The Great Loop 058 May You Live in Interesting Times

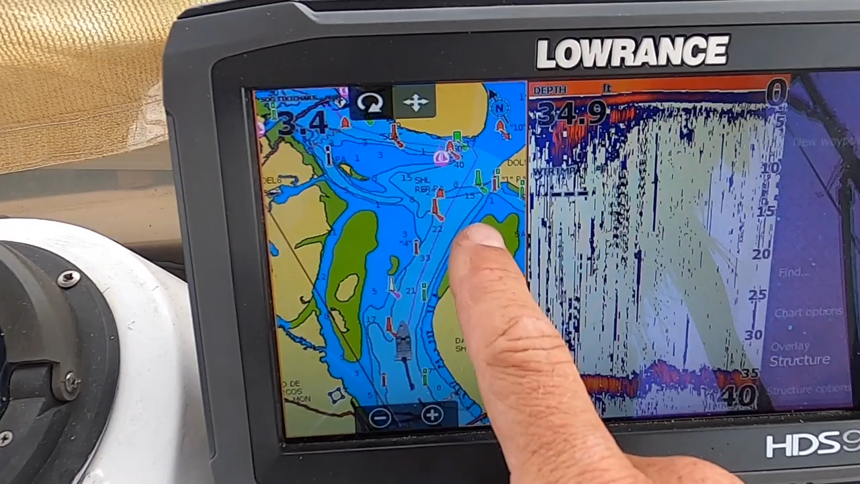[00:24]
On screen: depth 34.9 ft
Yeah, just before the inlet, you cut a right, and there it is.
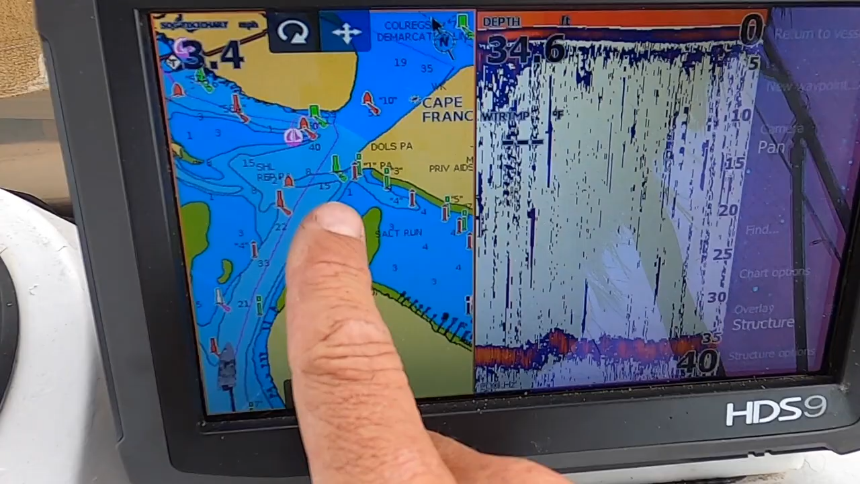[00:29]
On screen: depth 34.6 ft
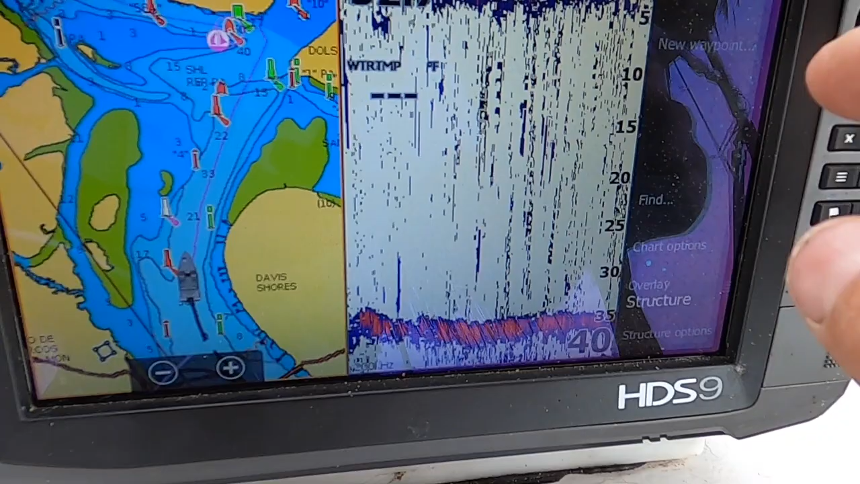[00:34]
Obviously, I'm having issues here, but it's around this Salt Run, right over by Conch Island.